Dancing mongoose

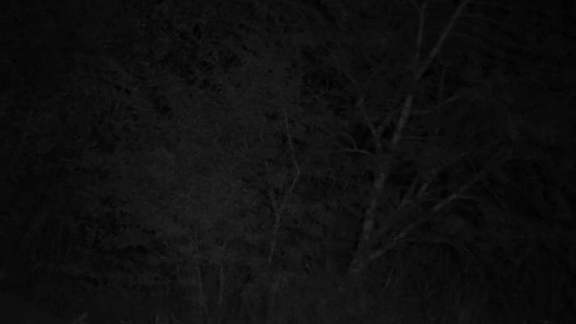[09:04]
Oh, I don't think that's a warthog. Oh, is it? Hello. Fancy that you're coming back. Good timing. We were just talking about you, handsome. Oh, sneaking in slowly. Can you see, though, how those tusks just look really foreign? They stand out like a sore thumb. But he is such a big boy. Oh, and he's going to go into his burrow backwards. Wait for it. Wait for it.
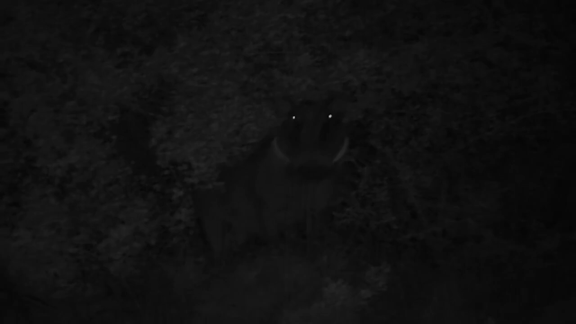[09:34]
He's going to go backwards. After he's finished checking us out. Hey, big boy.
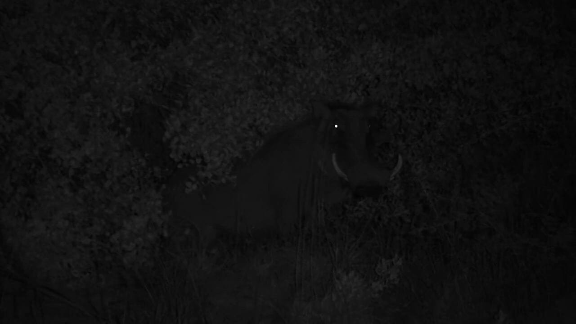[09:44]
Now, bear in mind with the spotlight, I can't see this much clarity, this much detail. This is the infrared light. With the spotlight, all I can pick up is that change of color. So all I could see was the white tusks. I couldn't see him because he blends in so well in the dark. So I just saw these two white things thinking, what on earth could that be? And we just saw him from the side as well. So they were almost right next to each other as though it was two spikes sticking out of the ground.